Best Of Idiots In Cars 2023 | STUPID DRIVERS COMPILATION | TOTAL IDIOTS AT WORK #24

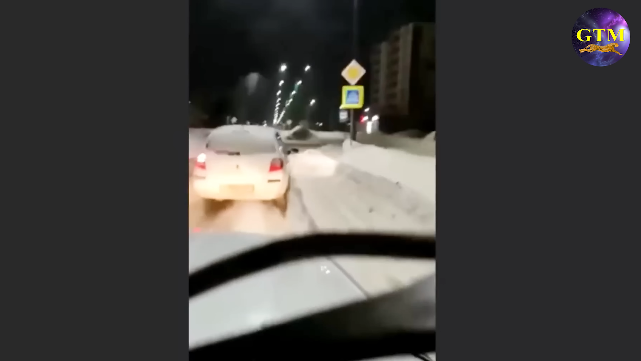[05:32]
Спасская 30. Аккуратнее, аккуратнее. Спасибо. Ох, ё! ДТП! Скорую, срочно! Где? Куда?